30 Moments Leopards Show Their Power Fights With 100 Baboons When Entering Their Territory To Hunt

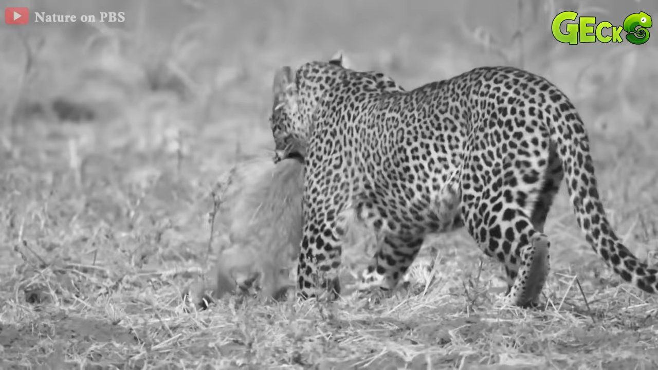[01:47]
The baby baboon is too weak and is easily caught by the leopard.
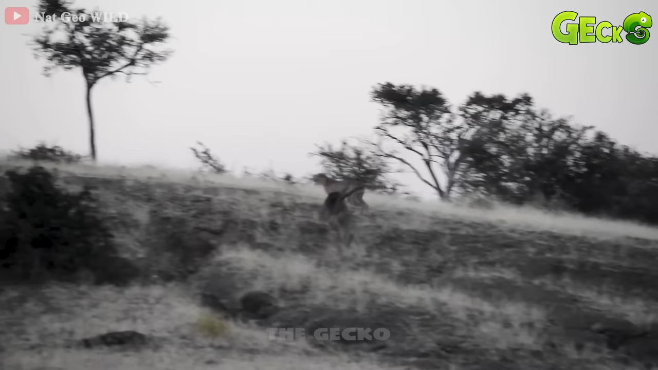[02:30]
A baboon is determined to chase the cheetah to the end.
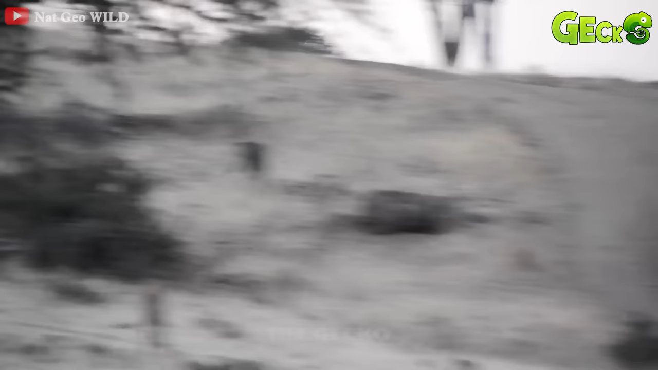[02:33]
The cheetah is quite stubborn.
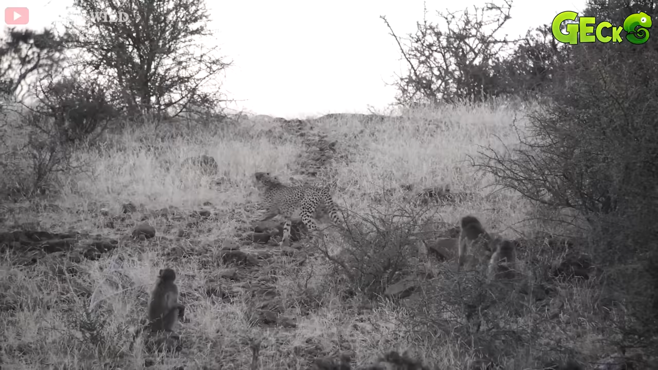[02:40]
It reappeared and this time was chased by the pack of baboons.